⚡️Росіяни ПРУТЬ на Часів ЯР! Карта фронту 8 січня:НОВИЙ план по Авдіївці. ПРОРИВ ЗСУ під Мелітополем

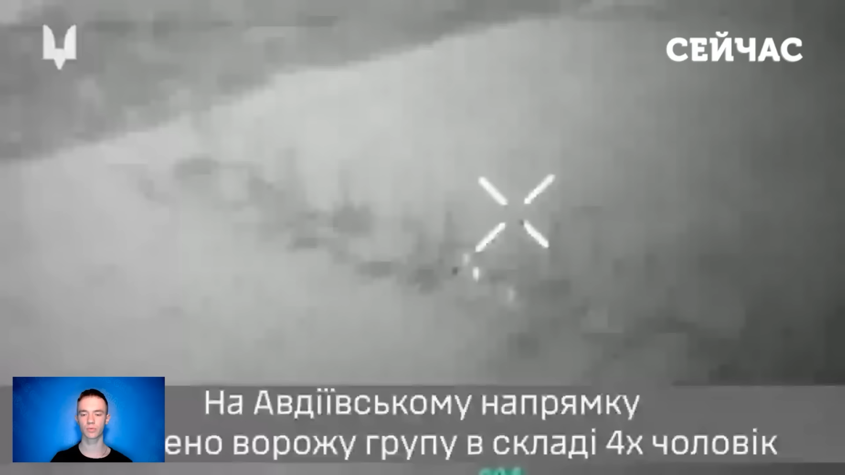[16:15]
Зокрема, неподалік Степового воїни ССО знищили групу окупантів. Таке відео військове виклило своєму телеграм-каналі.
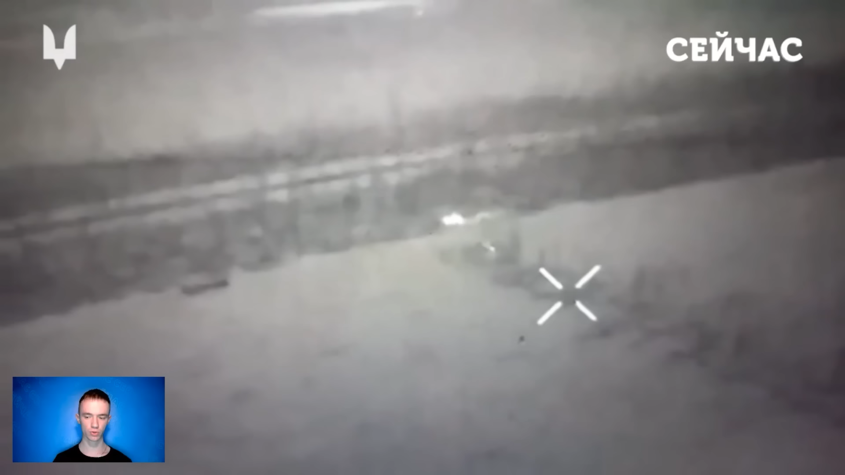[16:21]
На определенному ролику можна побачити, як спершу ворога виявив БПЛА з перелодом нічного бачення, після чого координати були передані мінуметникам.
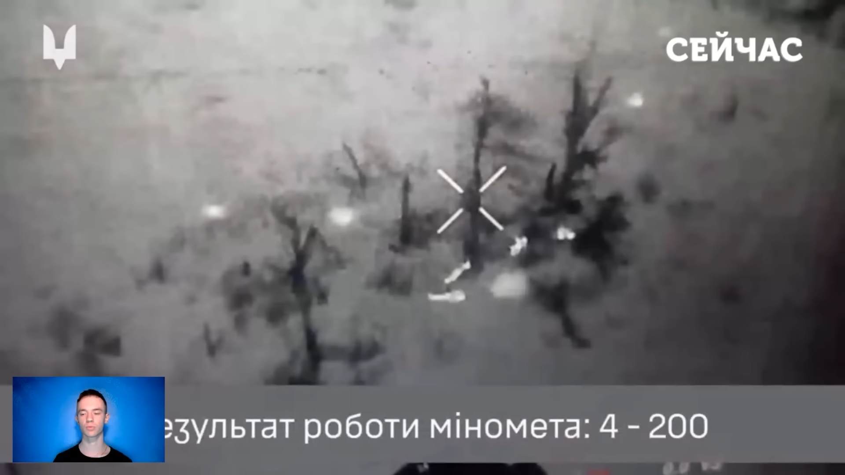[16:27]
В результаті декількох лучних пострілів четверо окупантів стали двохсотими.